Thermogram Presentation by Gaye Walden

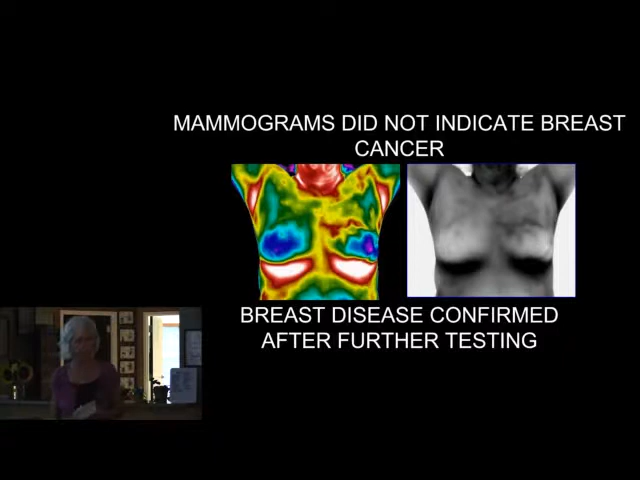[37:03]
You can see in her left breast too. And then the mammogram did not indicate it, and further testing indicated she was, including this thermogram, which is definitely high risk. Next, Effie. Okay, this is not my camera, but I'm showing this to you because this is a screening for all ages of women, too. You know, it's not just for, I actually recommend it for women in their, beginning in their 20s. Women in their 20s may not be thinking about breast health, but they should, because there's a higher incidence now of inflammatory breast disease, unfortunately.
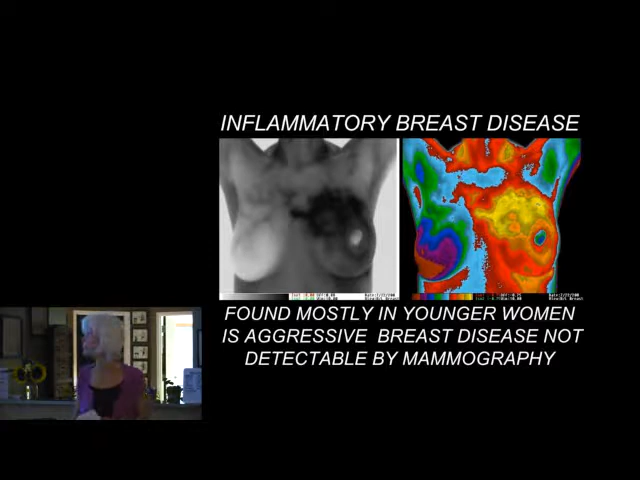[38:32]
There are no significant heat differences. All your numbers are stable. That's indicative that you've got healthy breasts, you're stable. And then again, just do this once a year. But this is what it looks like, and by the time it shows up as a rash, then it's an aggressive form of disease, unfortunately. How about the next one, Effie?